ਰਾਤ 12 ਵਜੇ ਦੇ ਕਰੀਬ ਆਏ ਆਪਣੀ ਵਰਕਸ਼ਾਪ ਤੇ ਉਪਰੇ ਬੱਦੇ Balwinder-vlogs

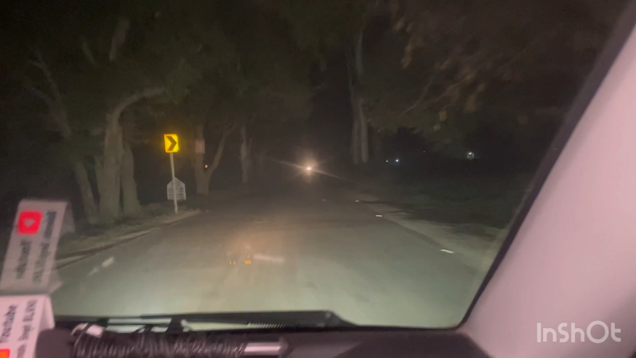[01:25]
ਤੁਸੀਂ ਸਾਡੇ ਨਾਲ ਬਣੇ ਰਹੋ ਅੱਗੇ ਕੋਈ ਗੱਡੀਆਂ ਵੀ ਆਉਂਦੀਆਂ
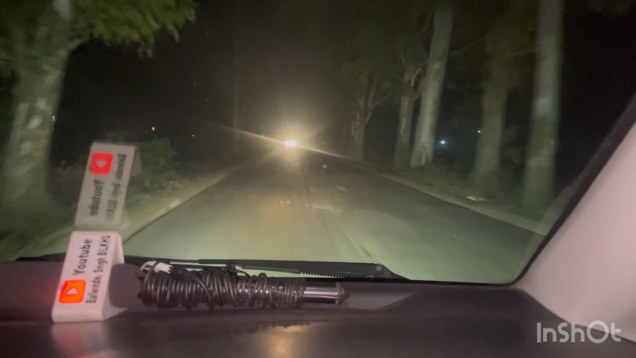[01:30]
ਕੋਈ ਬਾਈਕ ਵਗੈਰਾ ਵੀ ਹੈ ਤੇ ਆਪਾਂ ਦੇਖਦੇ ਉੱਥੇ ਵੀ ਕੌਣ ਹੈ ਕੌਣ ਨਹੀਂ ਹੈ ਤੇ ਉਹਨੇ ਪੁੱਛਿਆ ਵੀ ਹੈ ਵੀ ਤੁਸੀਂ ਕਿਆ ਕਰਦੇ ਇੱਥੇ ਖੜੇ ਕਹਿੰਦਾ ਵੀ ਅਸੀਂ ਪਾਣੀ ਲੱਗੇ ਆ ਪੀਣ ਇੱਥੇ